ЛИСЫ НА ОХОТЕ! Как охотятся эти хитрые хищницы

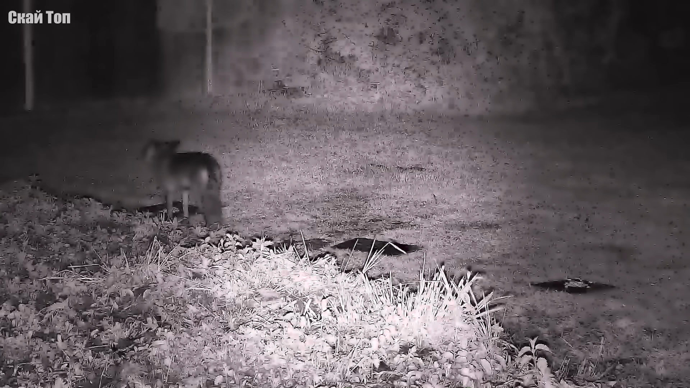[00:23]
Камера наблюдения засняла лисицу, которая пришла поесть оставленную еду. Вот она кого-то услышала и направилась туда, откуда доносился шум.
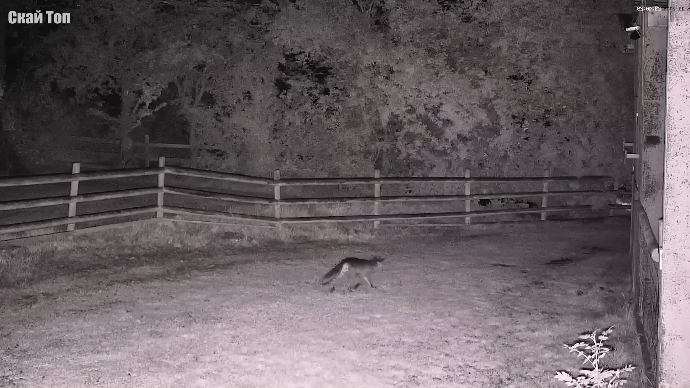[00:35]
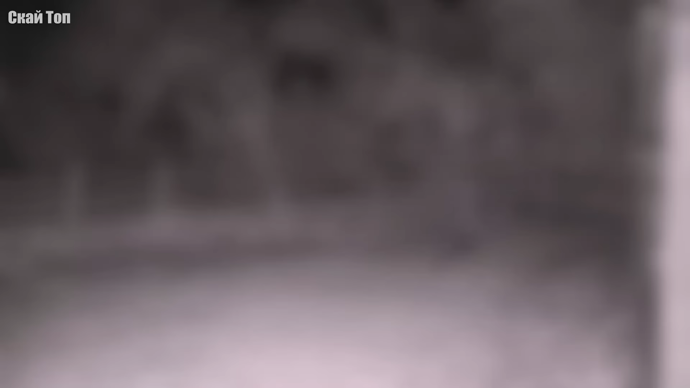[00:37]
Оказалось, за углом был заяц, который в темноте не заметил опасности.
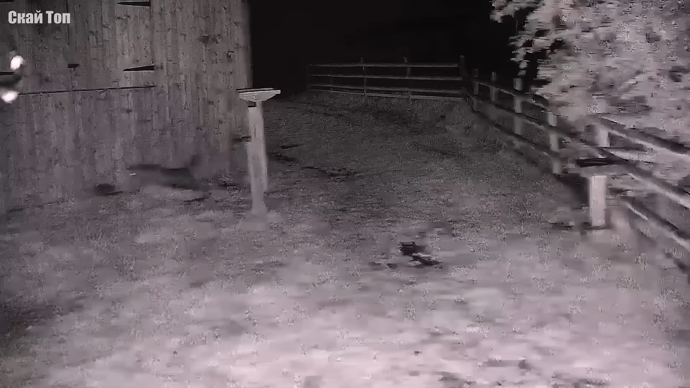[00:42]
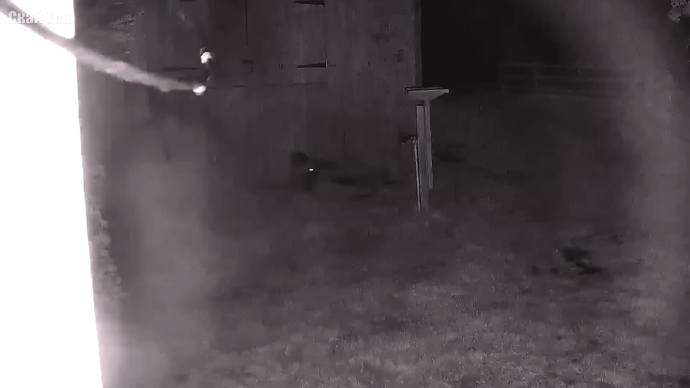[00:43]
Секунда, и он уже у лисицы в зубах. Тут также лисица что-то ела в темноте, как вдруг что-то заметила.
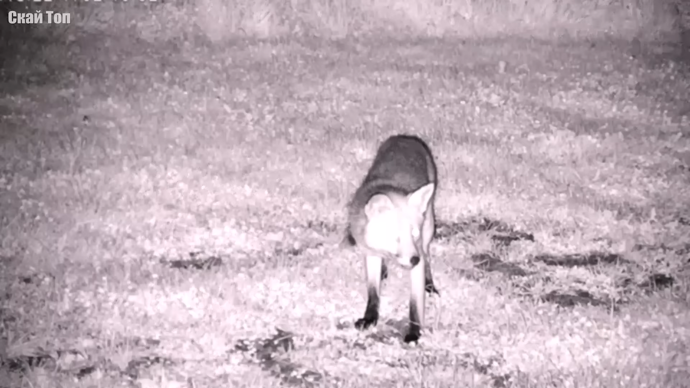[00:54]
Большая крыса выбралась из укрытия и шла прямо на хищника. Лиса, конечно же, не упустила такого шанса.